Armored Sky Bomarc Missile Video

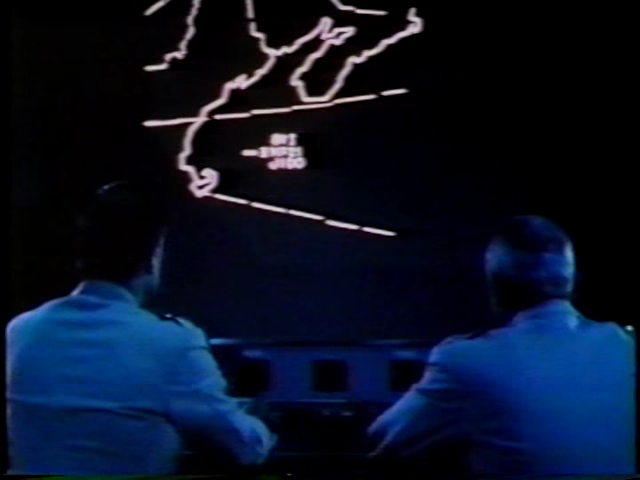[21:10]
It looks like all those targets in that raid to the east have been gotten.